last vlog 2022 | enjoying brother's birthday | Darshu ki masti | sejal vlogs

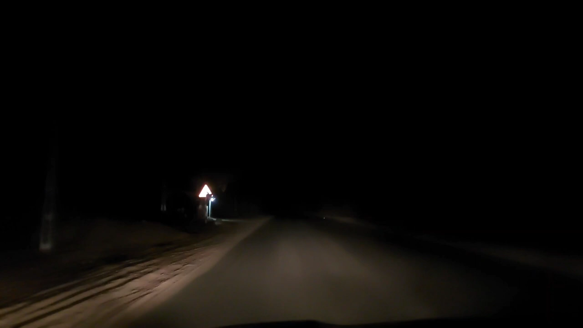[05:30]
ऐसे ही सुमसान ही रहता है रात के टाइम पे मतलब जिनके टाइम पे भी इतनी ज़्यादा भीड़बार नहीं होती है यह सरोडा से आगे निकलते ही आता
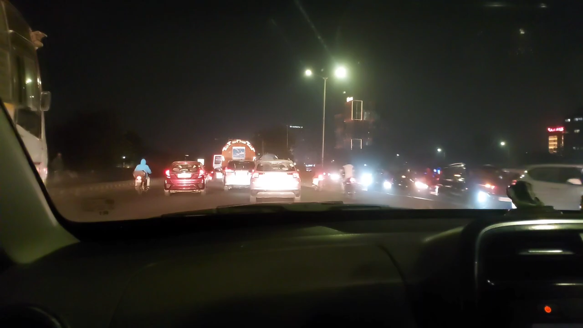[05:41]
है यह रोड तो
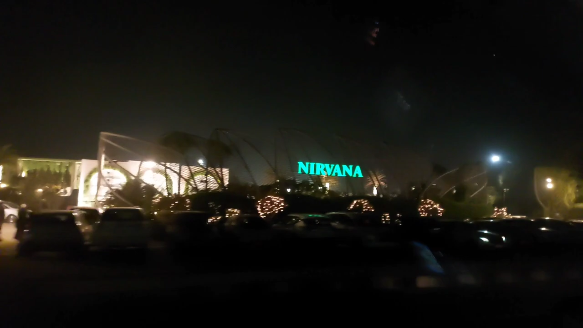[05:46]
गाइस यह है एस्टी हाइवे और यहां से होकर हम जाएंगे हमारे गर
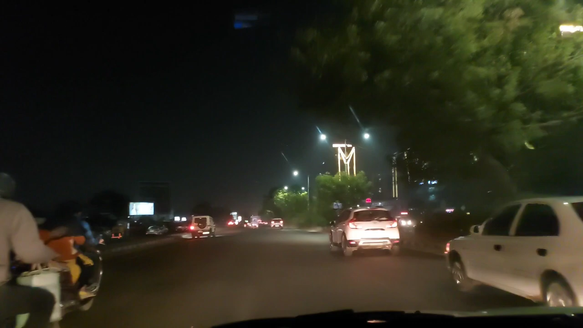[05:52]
यह रोड पुरा बरा होता है
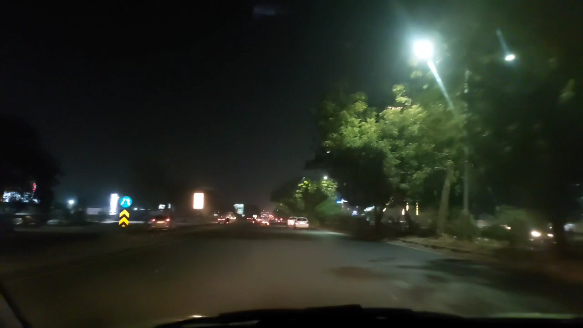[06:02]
और आज के दीन तो ज्यादा बरा होगा लेकिन अभी नहीं दस बजी के बाद शायद है और सेलिब्रेशन तो कहां पर होता है कमल सुरी सीजी रोड पर ज्यादा होता है